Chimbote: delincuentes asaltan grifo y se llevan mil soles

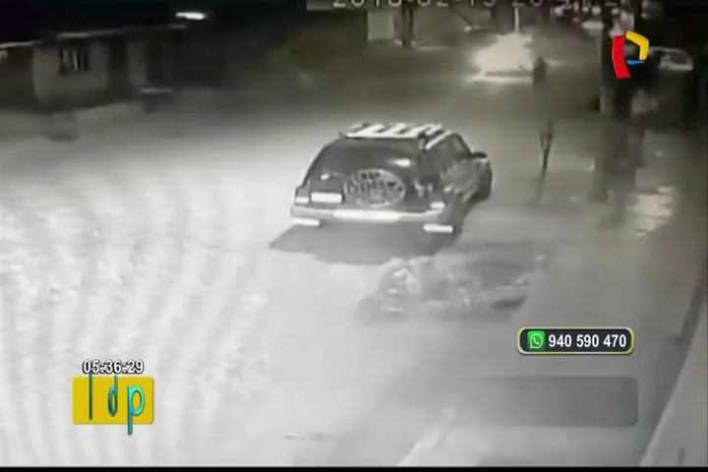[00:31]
Tal y como se ven en estas imágenes, antes de ingresar al local, los zampones deciden cubrir sus rostros. Sin embargo, una cámara de seguridad ya los había captado descubiertos.
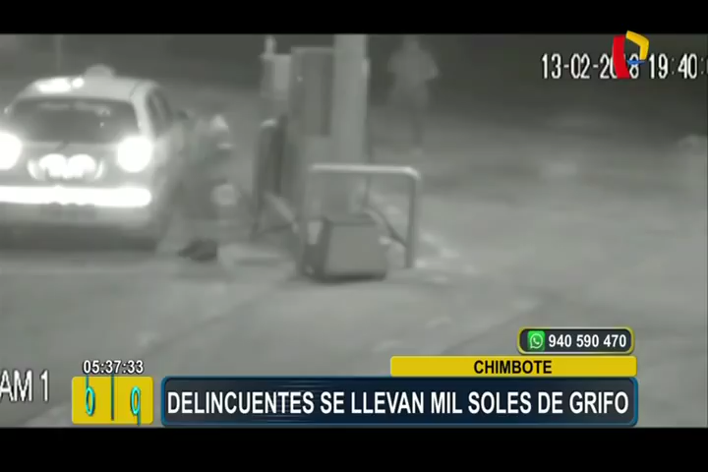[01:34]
Los zampones esperaron que la estación estuviera vacía para entrar en acción, y en menos de un minuto apoderarse de más de mil soles. Con el botín en su poder, los ladrones abandonan el lugar a paso ligero, cruzaron una avenida y se confundieron entre la gente.